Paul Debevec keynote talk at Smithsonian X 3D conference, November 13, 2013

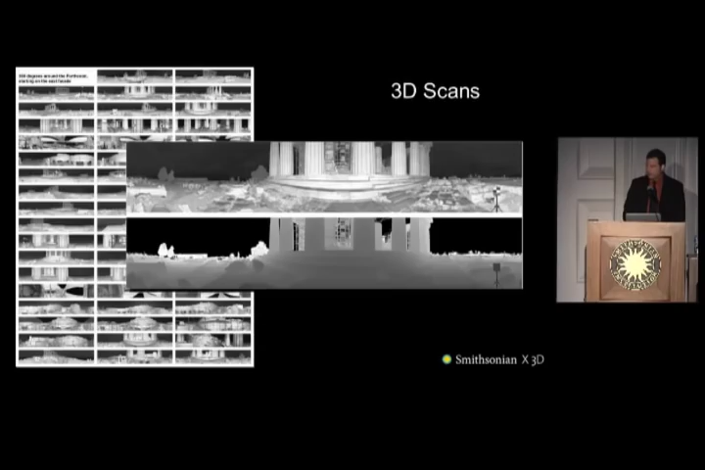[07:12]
which you can see here, and anyone familiar with this process knows that many graduate students died in this process to create the actual surfaces from all of these points.